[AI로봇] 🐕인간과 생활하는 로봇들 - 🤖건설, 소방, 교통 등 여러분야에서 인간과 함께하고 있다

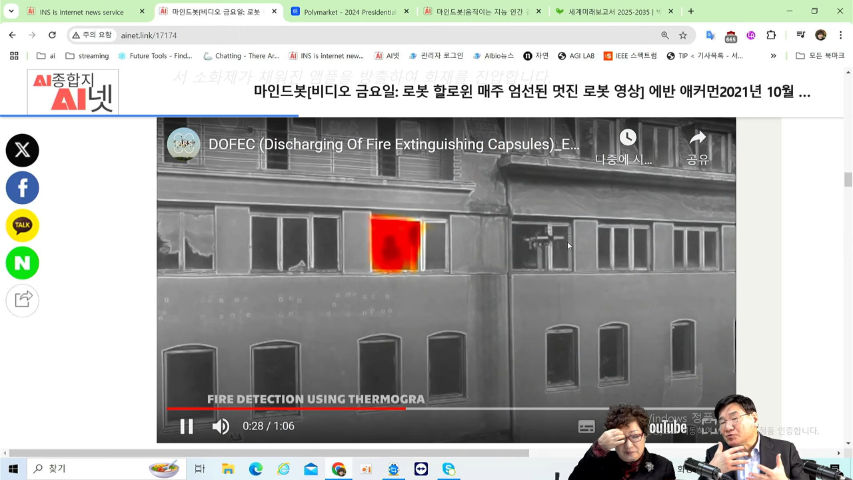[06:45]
뜨면은 영상 분석을 통해서 그 자외선을 보고 이게 불이 난 곳을 찾아요.
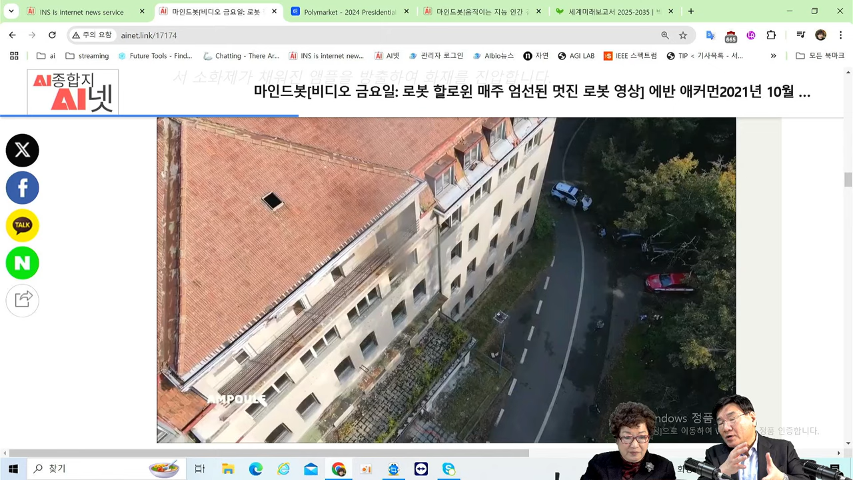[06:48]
그리고 아이고, 바로 그냥 그 소화탄을 총 쏘듯이 그 아래다 쏴버립니다.
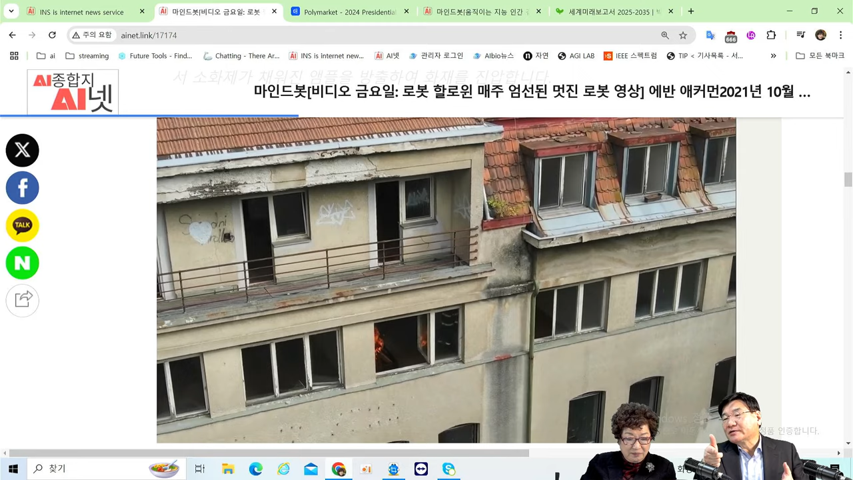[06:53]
그러면 거기서 소화액이 막 나오면서 결국 불을 이제 끄게 되는 그런 겁니다. 저게 바로 영상 분석을,
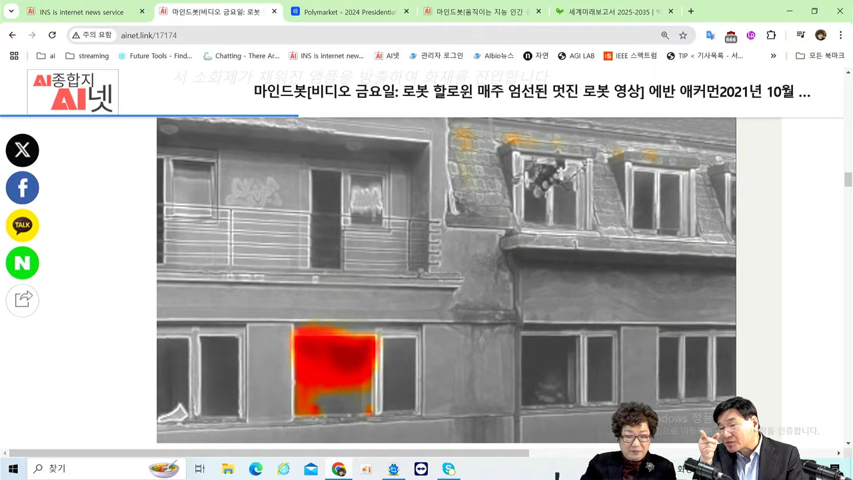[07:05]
AI 영상 분석을 통해서 화이어를 디텍트하고 저기 쏘았지 않습니까? 정확하게 그 위치를 갔는데.